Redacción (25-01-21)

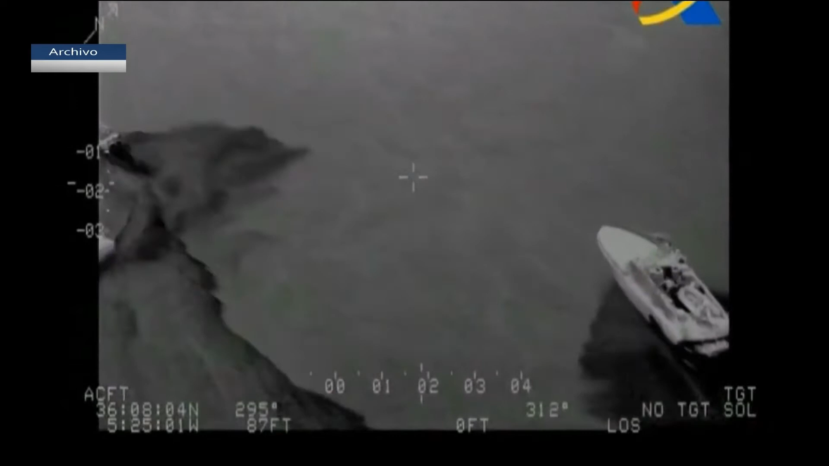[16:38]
En el transcurso de la persecución, posiblemente un golpe de mar junto a la alta velocidad hizo que uno de los tripulantes cayera al mar y perdiera la vida.